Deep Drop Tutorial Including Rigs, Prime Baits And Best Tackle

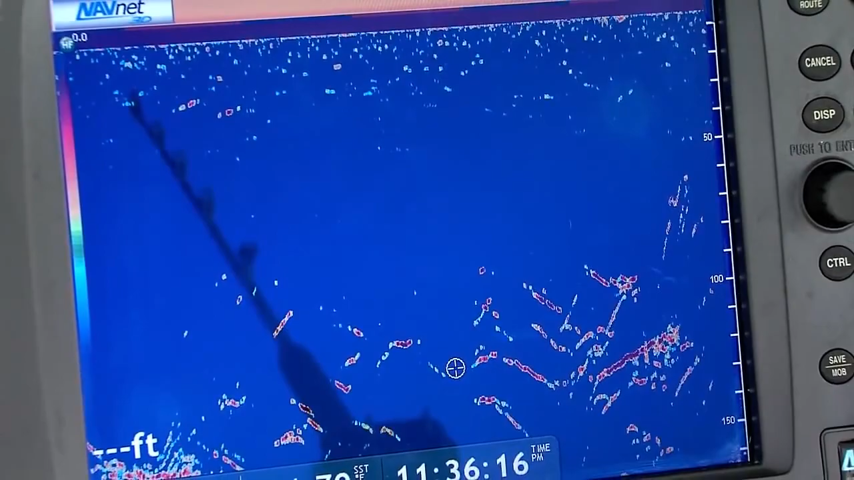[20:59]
I can grab that vertical jigging rod, get that jig deep below the surface, work it back up, and often catch those fish that, again, I would have otherwise missed.
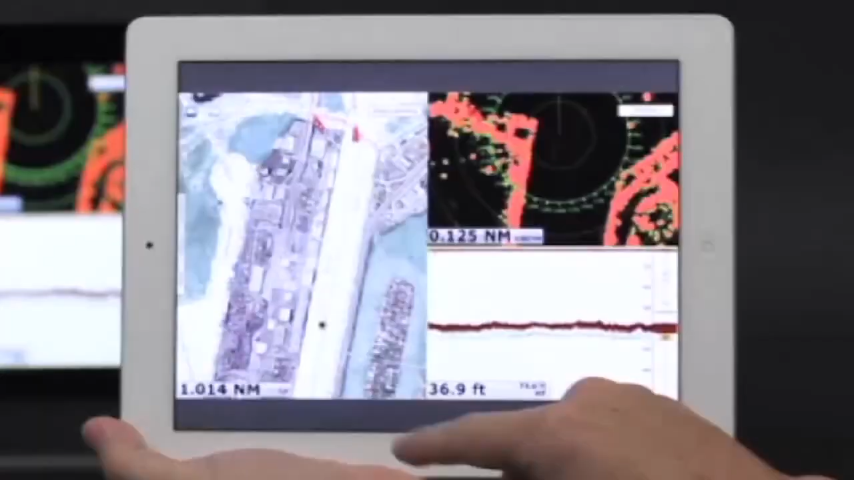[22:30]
The world's first multi-touch MMPT chart blotter.